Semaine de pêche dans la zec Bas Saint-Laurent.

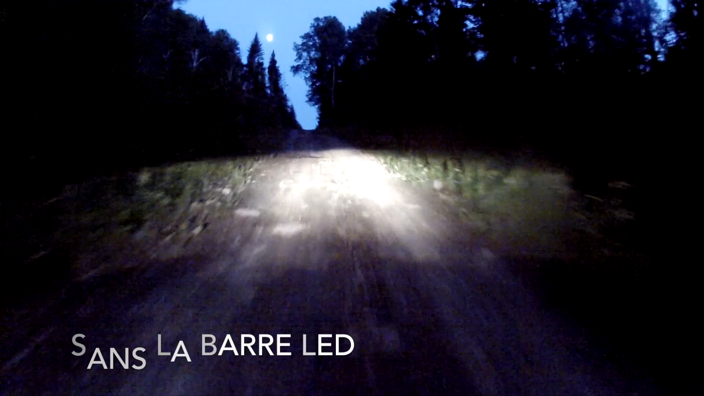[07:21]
c'est comme en plein jour c'est le fun parce que mes phares c'est pas mal jaune donc ça c'est pas pire